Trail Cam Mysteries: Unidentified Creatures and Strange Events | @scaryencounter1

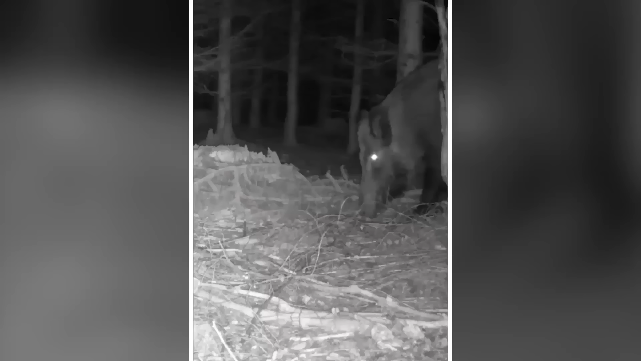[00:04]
From a creepy hog in a filthy forest, to a mysterious scaly creature, to a double-headed horned deer, and a deer's heartbreaking loss recorded and uncovered, the trail cam footage they wanted gone.
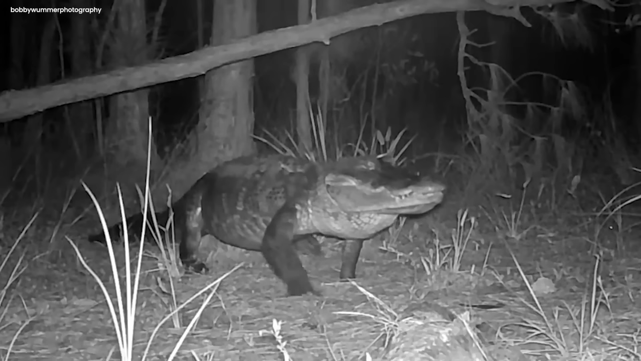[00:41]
It shows an alligator walking on land in the middle of the night.
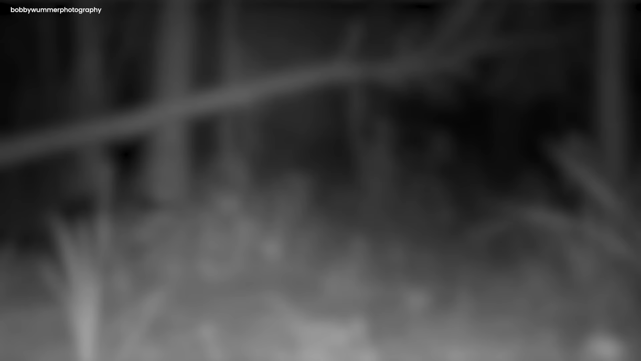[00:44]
The huge lizard walks very slowly, and it is massive in size. The person who captured this amazing video says it is a female alligator.
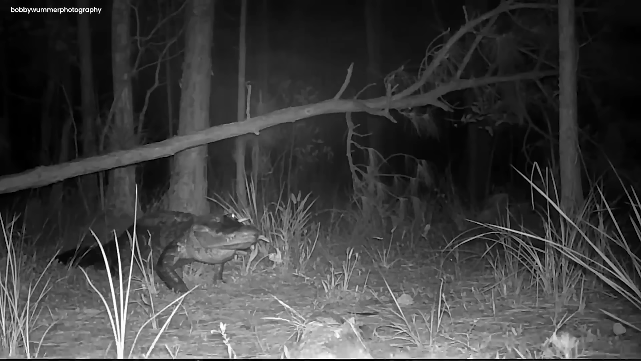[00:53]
After walking for a bit, the alligator lays on its belly and takes a rest. In the meantime, a small deer is also seen entering the frame. The deer is casually lurking in the woods. This is one of the rarest footage ever captured by a trail camera.
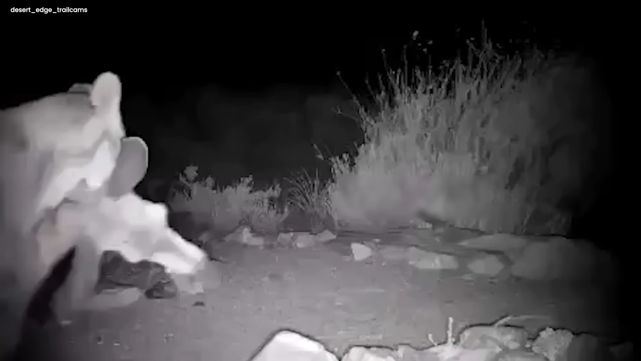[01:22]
It seems like the lion just killed the buck and carried it down the forest to feast on it. The lion can be seen holding the dead deer from its neck.
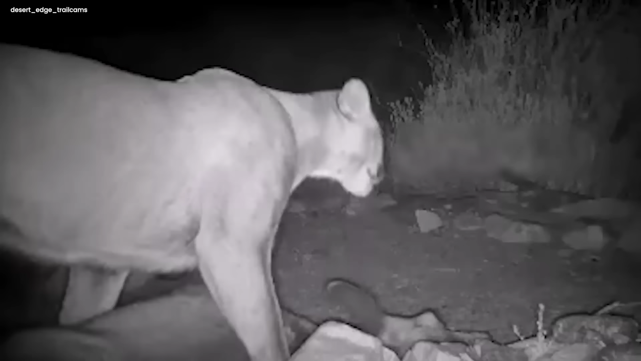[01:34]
It puts the deer down for a while as if trying to catch its breath. Skunk ape sighted. In a spooky forest, I can see a courageous person exploring.
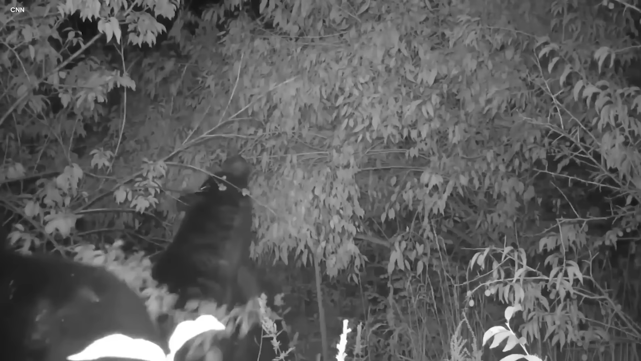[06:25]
A trail camera captured a spooky scene one night, as it spotted a bear in the dark.
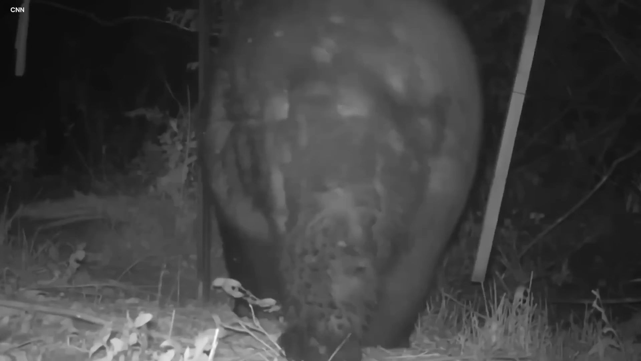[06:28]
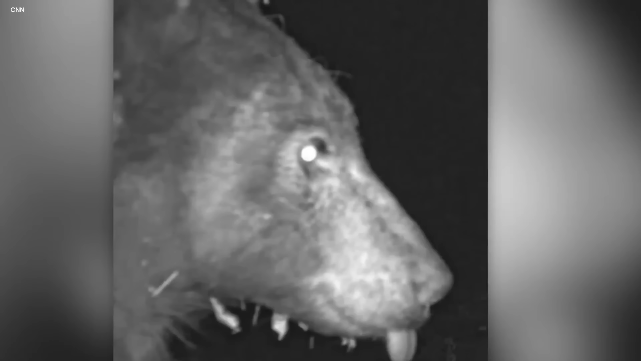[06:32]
The bear's eyes glowed eerily, giving it a mysterious and unearthly appearance.
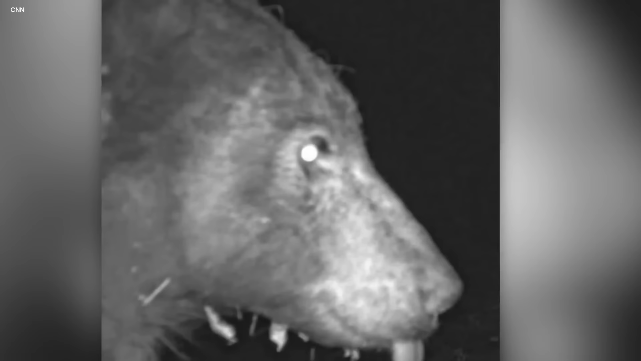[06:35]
This metaphysical exertion left us wondering what secrets the forest land holds at night. Trail cam's mysterious blurry capture.
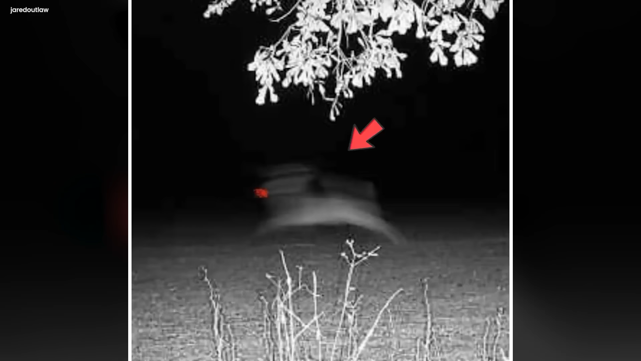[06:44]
A trail camera captured a dim print at night, showing a beast dashing across the fields. The picture has a creepy vibe, intimating a possible metaphysical exertion. The animal's speedy movement and the low light add to the mysterious sense of the image, leaving us curious about what might be passing in the darkness. Creepy hogs in forest.
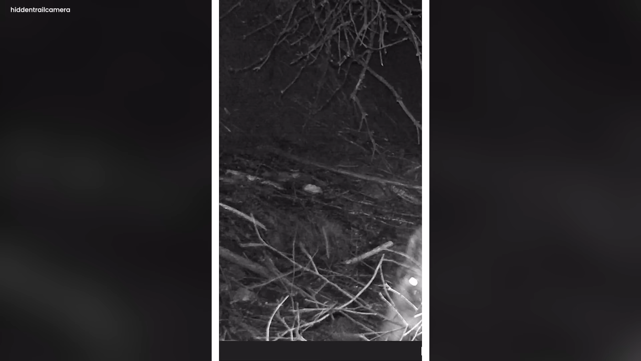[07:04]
Guess what? The trail camera managed to capture something absolutely chilling.
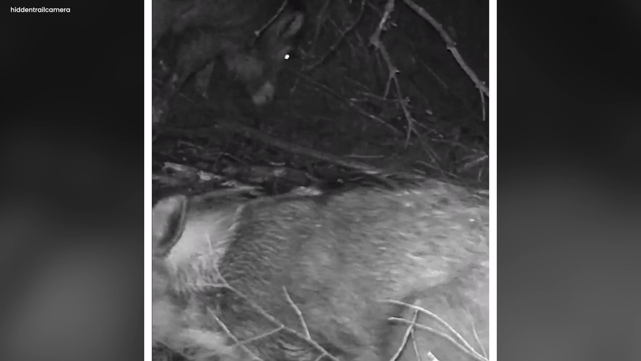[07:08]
Wild hogs lurking in the shadows of that eerie, creepy forest.
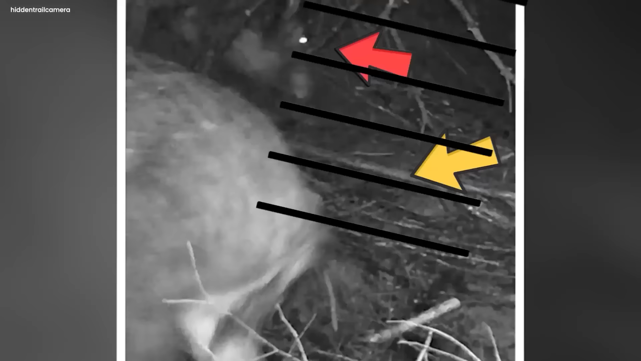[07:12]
Not just one, but two of these terrifying creatures were caught on camera.
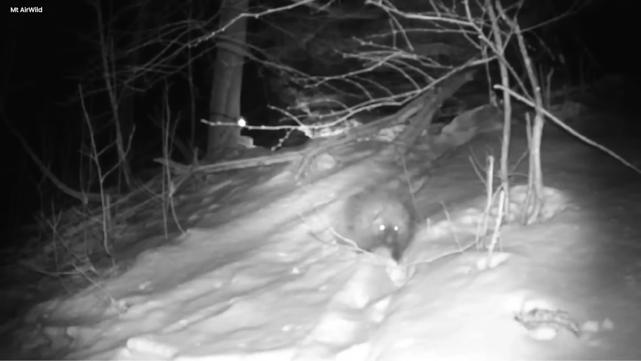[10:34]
It's kind of creepy how it looks in the video, but guess what?